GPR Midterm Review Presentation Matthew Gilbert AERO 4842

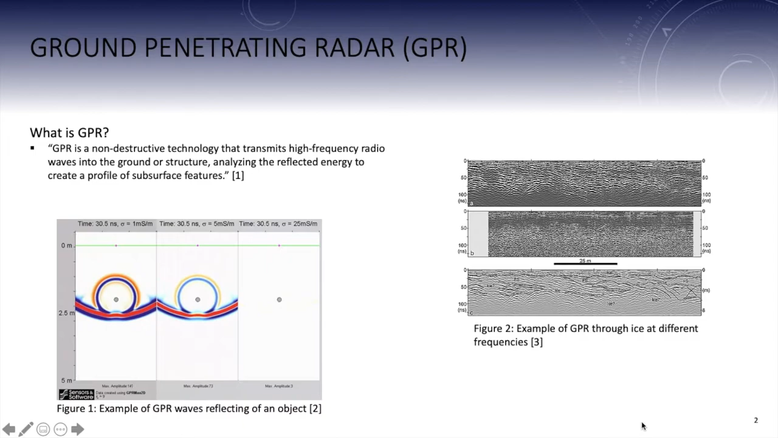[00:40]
Ground Penetrating Radar can be used to measure ice thickness and hardness levels which would be useful on a mission to Europa as it would provide a better understanding of the subsurface surroundings. Figure 3 displays a block diagram of my proposed GPR design. The signal generator generates a sawtooth wave at the inputted frequency.